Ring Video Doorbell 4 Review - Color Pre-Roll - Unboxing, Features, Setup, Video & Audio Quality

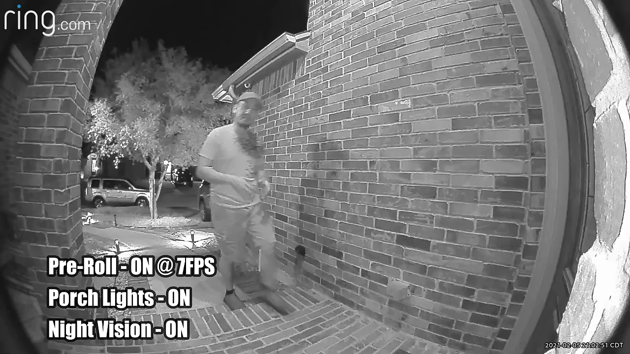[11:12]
The video quality of the Ring Video Doorbell 4 at night. And this with my French porch lights on. And its infrared LEDs are turned on. And there is no option to turn it off on the app.
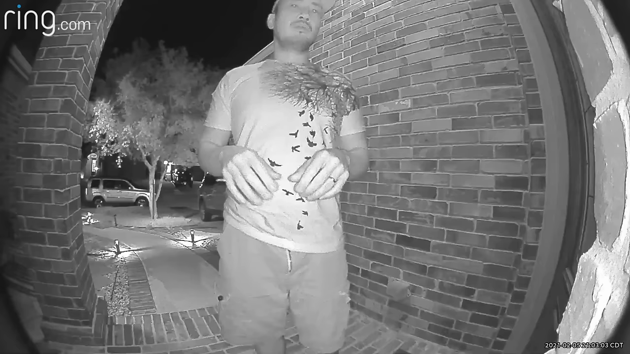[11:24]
But this is what it looks like when I'm close to the doorbell. And this is what it looks like when I'm close to the door.
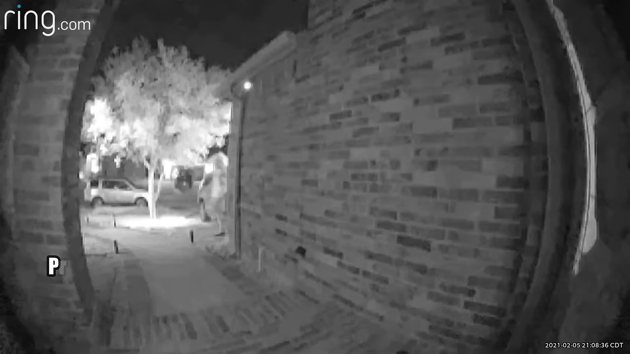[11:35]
So, this is the video quality of the Ring Video Doorbell 4 at night. No lights. And its 4 infrared LEDs are turned on.
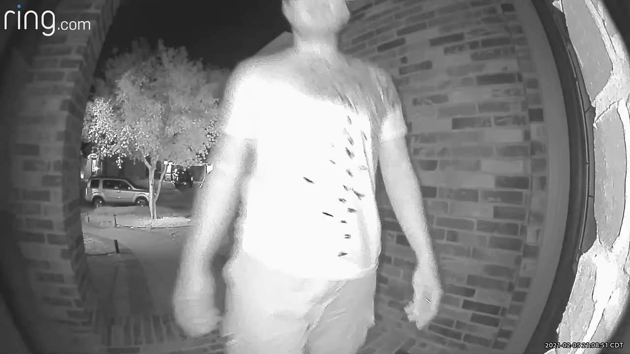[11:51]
And this is what it looks like when I'm close to the doorbell. And this is what it looks like when I'm close to the door.
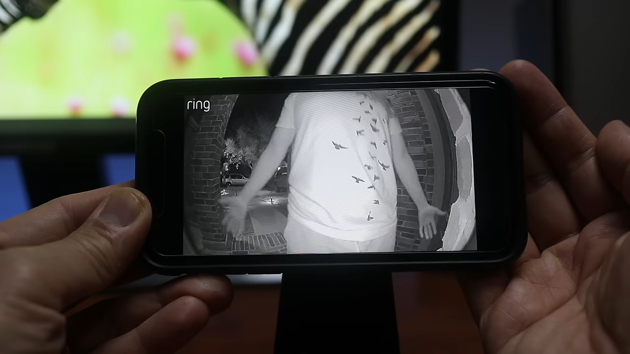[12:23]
Another thing, because Ring doesn't give you an option to turn off night vision.